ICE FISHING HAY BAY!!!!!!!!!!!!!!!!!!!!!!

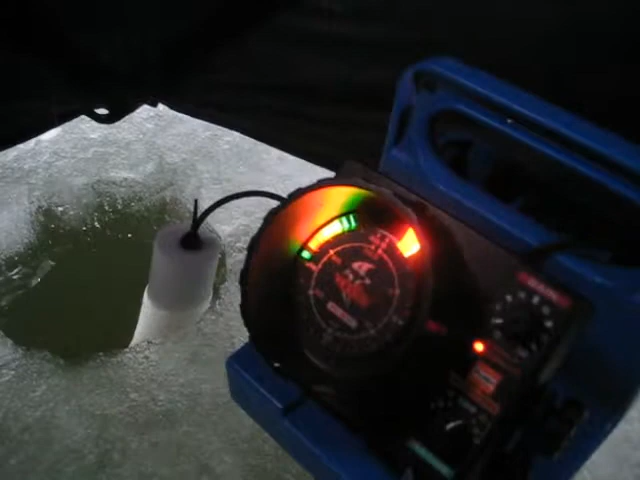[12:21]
See where my jig is? It's following it up, it looks like.